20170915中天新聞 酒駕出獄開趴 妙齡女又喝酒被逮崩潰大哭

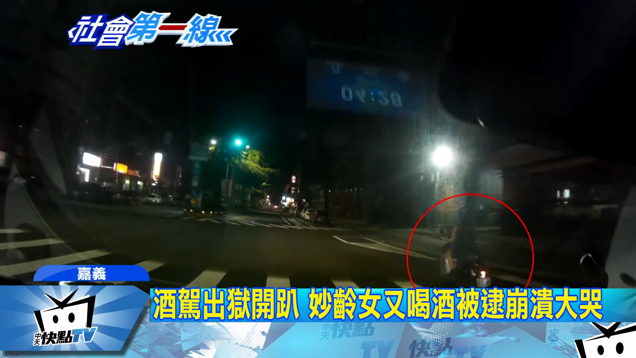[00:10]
远景觉得莫名其妙，一靠近才发现她满身酒味。 刚刚看了，灯还没变绿灯，你就往前骑了。 人家追我就赶快走啊！